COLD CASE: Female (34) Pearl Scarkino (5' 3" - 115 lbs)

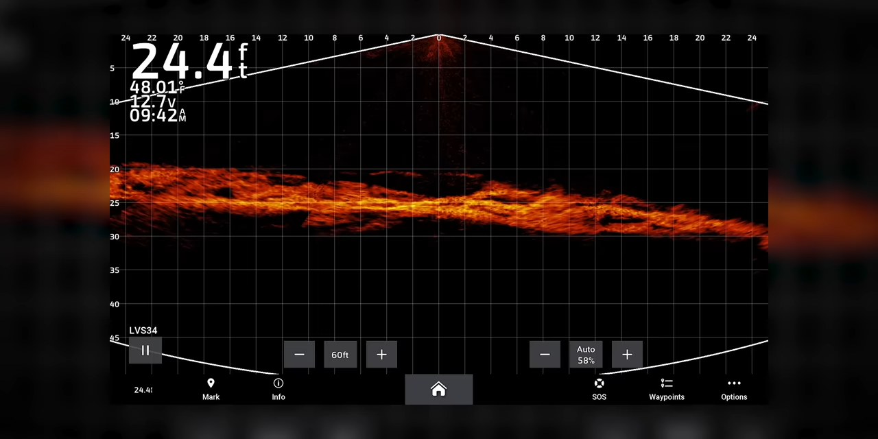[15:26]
On screen: depth 24.4 ft
Versus if I change it to manual and see if I'm like, all right, I want to be at 60 feet the entire time. Now we're wasting half the screen there.
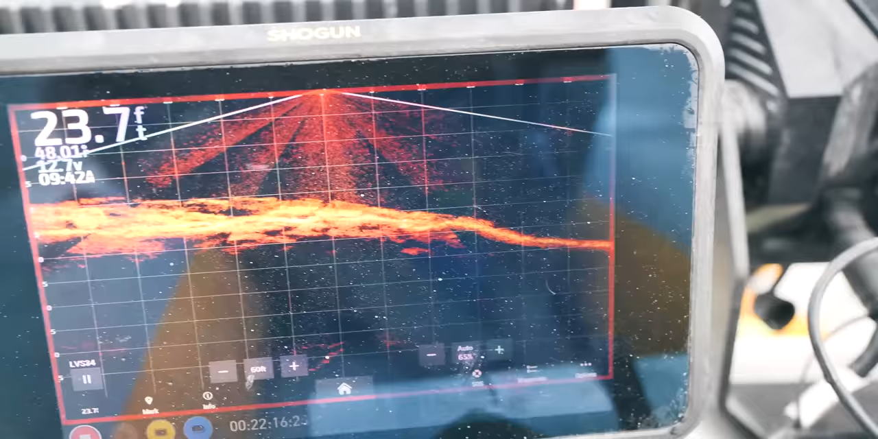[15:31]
On screen: depth 23.7 ft
Yeah, makes sense. So if I just put it back on auto, then it does what it needs to and automatically adjust for me.
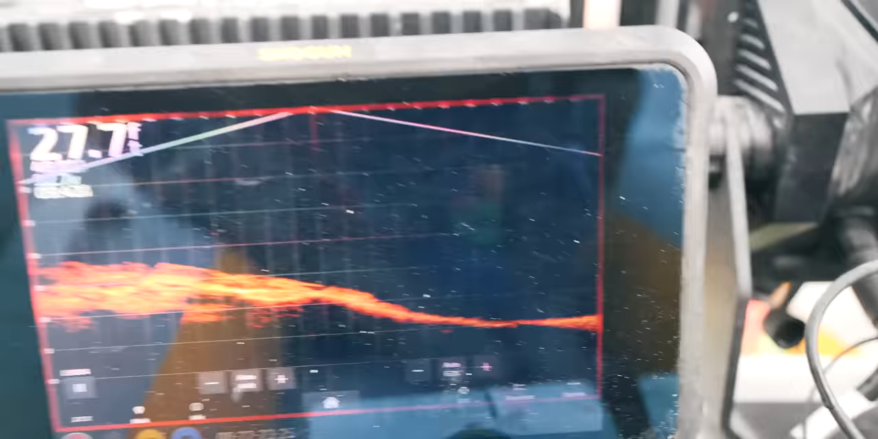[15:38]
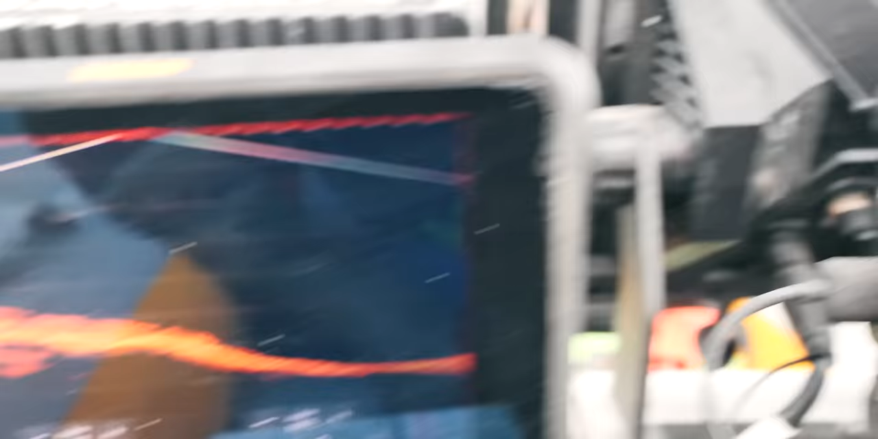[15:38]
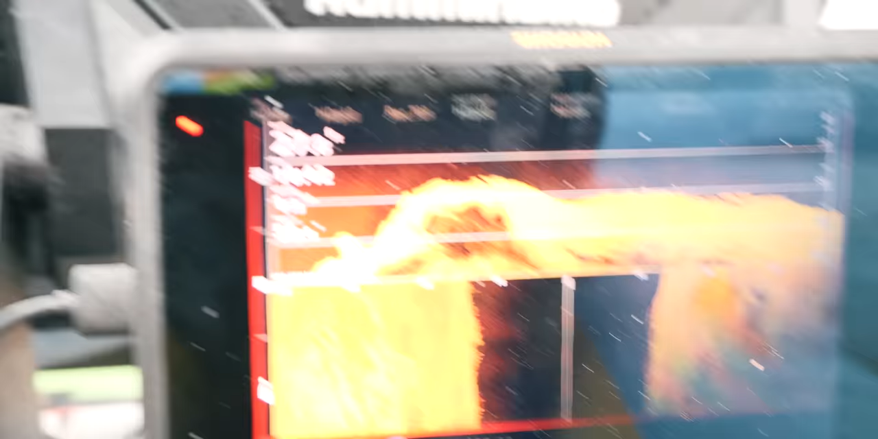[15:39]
So on this screen, what I look for is something that's around, you know, 12 to 15 feet rectangle square.
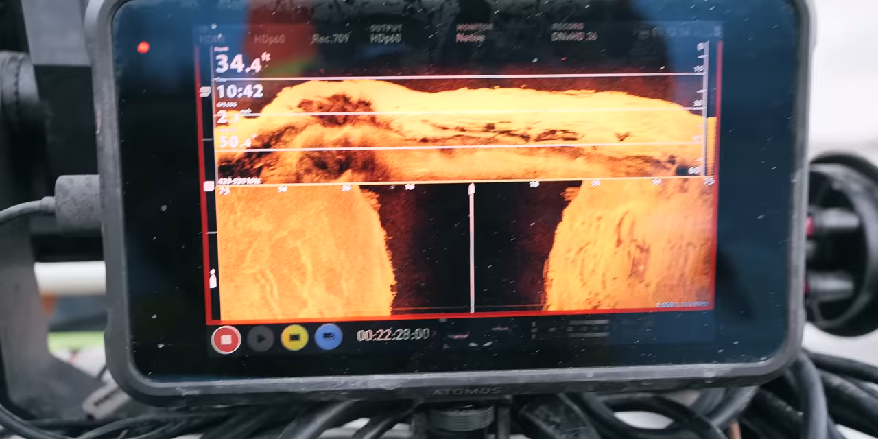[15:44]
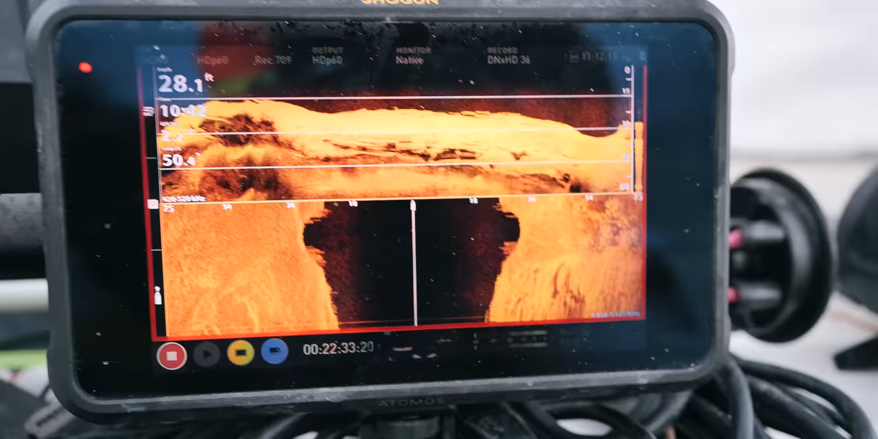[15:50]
That's the first indicator to me that we might have a target.
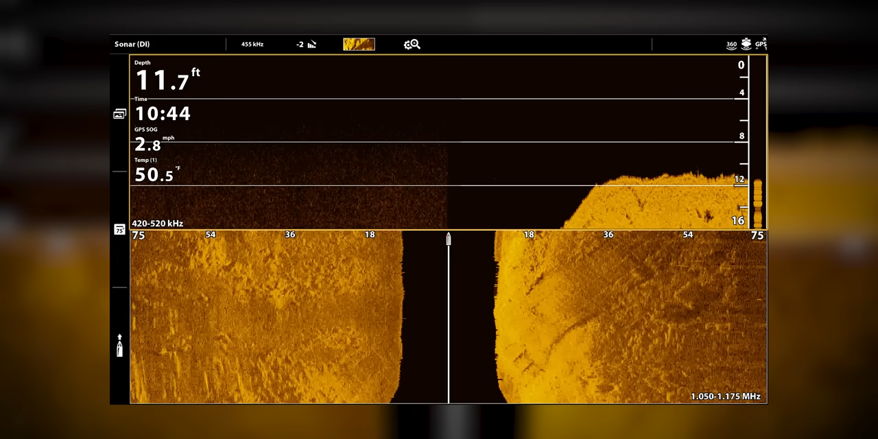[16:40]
On screen: depth 11.7 ft, speed 2.8 mph
All right, so I didn't see any vehicles there. So let's flip up the sonar and run upstream here.